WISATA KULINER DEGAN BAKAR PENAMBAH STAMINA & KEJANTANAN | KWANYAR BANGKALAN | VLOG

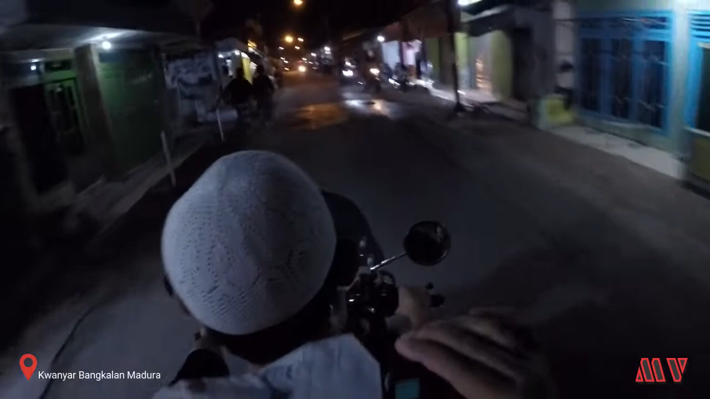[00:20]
Yang menunjukkan waktu jam 21.57, tapi masyarakat Kuanyar beginilah, sangat ramai, masih ada di jalan-jalan.